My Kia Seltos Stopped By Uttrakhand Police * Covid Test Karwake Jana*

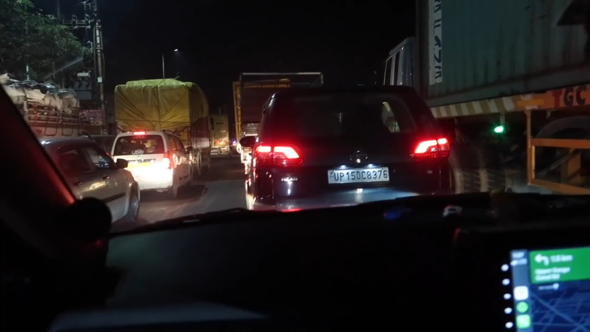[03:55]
ट्रैफिक जाम में। नहीं ट्रैफिक जाम में तो है भाई, मुरादनगर वगैरह होंगे।
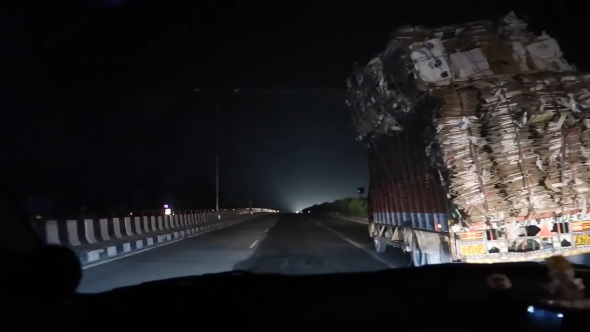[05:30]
क्या करे भाई राइट से हमें ओवरटेक करने नहीं देगा भाई. ये पलट जाए इससे पहले निकल जाओ उधर से. पलट के फिर से सीधे हो जाएंगे.
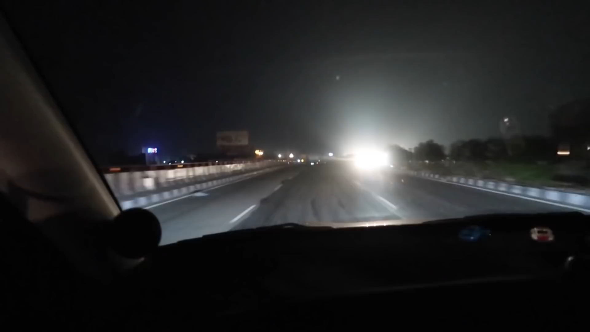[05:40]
और भाई हाईवे में ना इस वाले हाईवे में थोड़ी सी दिक्कत ये है कि लाइट बहुत गंदी लगती है आंखों में. पेड़ है ऑल्दो लेकिन है ना धुंध जो है ना वो हल्की सी आप लोगों को फील होनी स्टार्ट हो जाएगी.
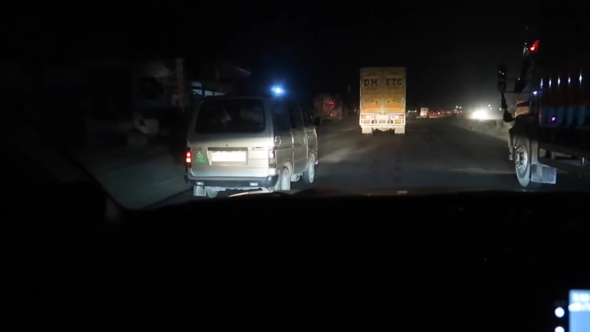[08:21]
नहीं भाई अभी ये फिर से राइट जाएगा. लेफ्ट ही जा रहा है. लाले और मैं जब पिछली बार आए थे है लाले हम जब आए थे भाई पिछली बारी तब भी ये रोड की हालत ऐसी थी. आज भी इस रोड की हालत ऐसी है.
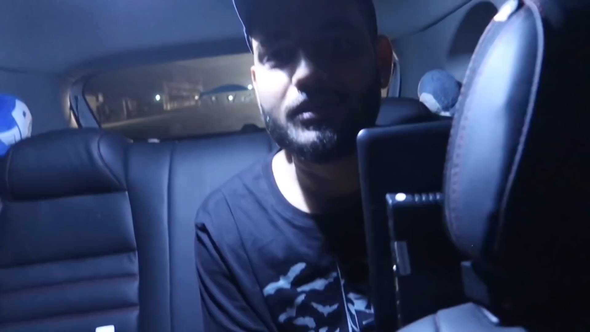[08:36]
तो क्या कर रहे हो? बाईपास भी कटेगा मेरे को लग रहा है नीचे की तरफ.
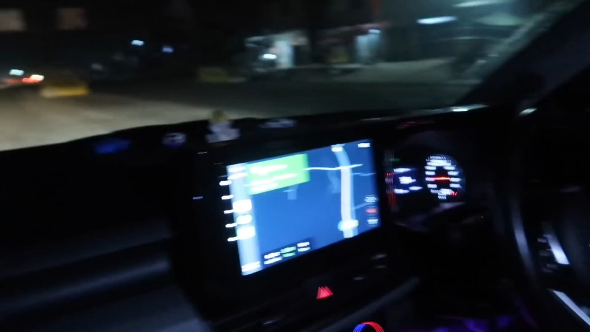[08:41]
नहीं हमने तो मैप लगा रखा ना लेकिन रोड की कंडीशन इतनी खतरनाक हो रही है भाई. कट रही है उधर रोड लेफ्ट में कटेगी क्या? तो इस वाले रूट से जाना है भाई. यही रूट ही होगा. आगे ब्लॉक होगी ये रोड.
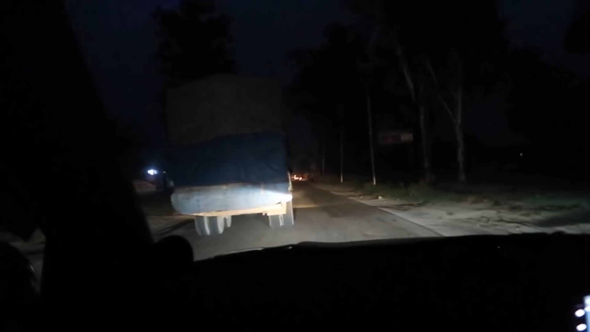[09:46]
बाकी हरियाणा से अगर आप लोग आ रहे हो तो हरियाणा वालों को इतनी ज़्यादा दिक्कत नहीं होती है. और बाकी भाई वी आर ऑल सेट टू रीच, और अगर आप देखोगे ऊपर उजाला होने की तैयारी हो गई है बिकॉज इट्स 5:32, तो पता नहीं हमारे कितने घंटे ख़राब हो गए।